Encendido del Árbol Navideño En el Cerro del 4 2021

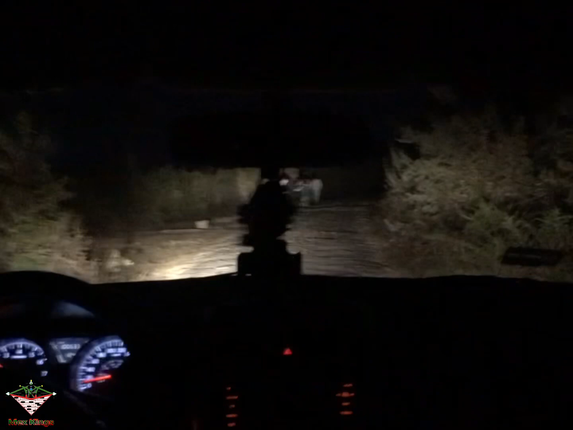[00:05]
Muchas personas hacían el recorrido a pie, otros más en sus vehículos.